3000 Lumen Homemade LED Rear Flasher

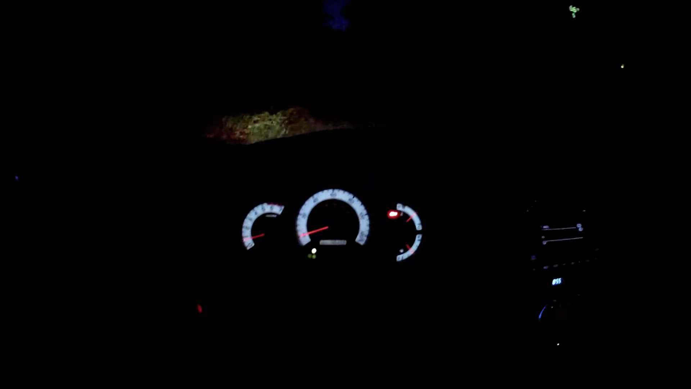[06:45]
figure some guy stumbling on my videos they got to see my setup right so here are the hella
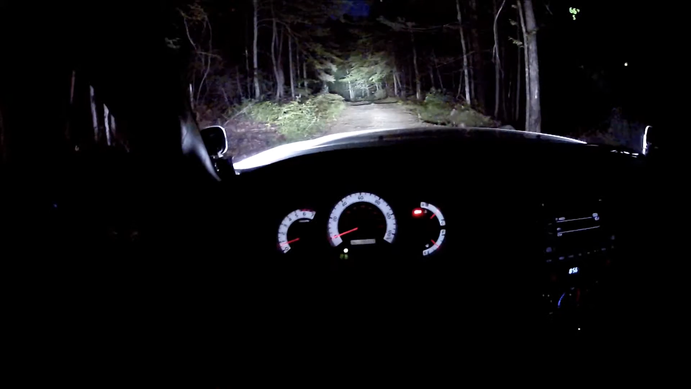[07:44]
squadron sports again but in spot pattern and then the amber light back on it's a lot of light guys it's probably doesn't show up very well in the GoPro but that is a lot of light and I love it every single time I turn them on totally worth the money especially if you're doing stuff like this I'm gonna go down a little bit and I'm gonna show you the flasher still just the entrance to the trail nothing bad this whole trail is not that bad I can hit it in two-wheel drive but it is nice beautiful little passage through the woods broke my GoPro mount like you guys saw so I'm just gonna have to hold the camera today
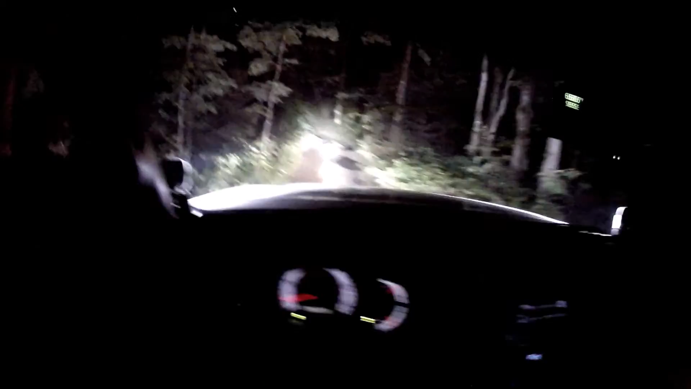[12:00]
nice nice and easy just got the flasher on a solid color right now that was just a little rearward visibility